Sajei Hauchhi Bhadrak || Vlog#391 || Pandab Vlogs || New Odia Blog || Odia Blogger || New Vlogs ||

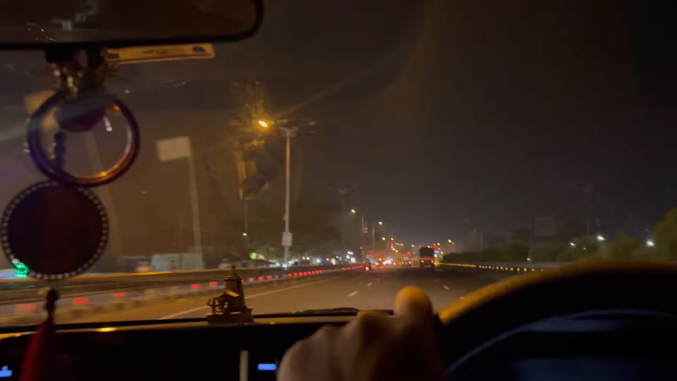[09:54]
ଫାଇନାଲି ଆସିକି ଆମେ ପହଞ୍ଚିଗଲୁ ଚରମ୍ପା ପାଖରେ हीरो शोरूम पाखे भद्रक मार्केट भितर टे बुला जा कौन के डेकोरेशन है देखी देख टे जा
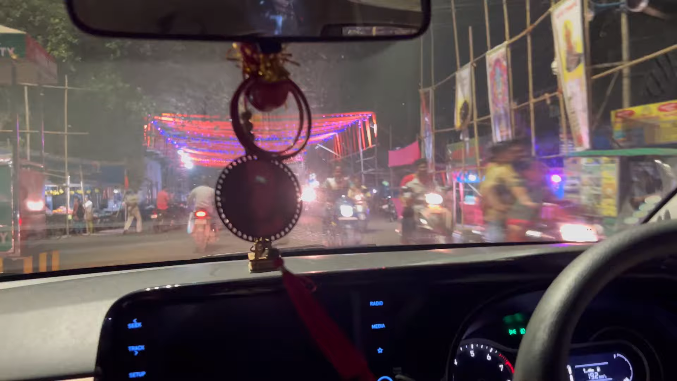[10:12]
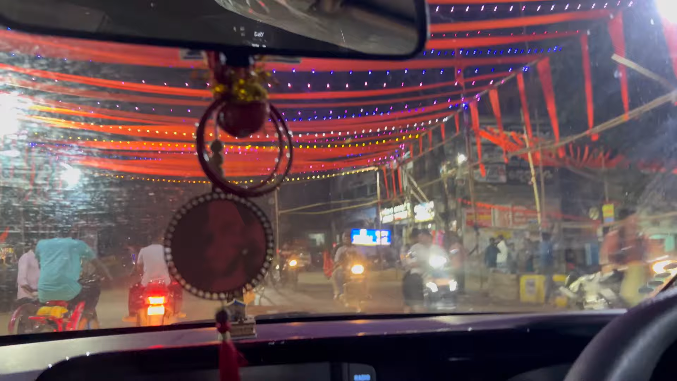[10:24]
राति पहले रामनवमी तो पूरा जोरदार डेकोरेशन सहित भद्रक शहर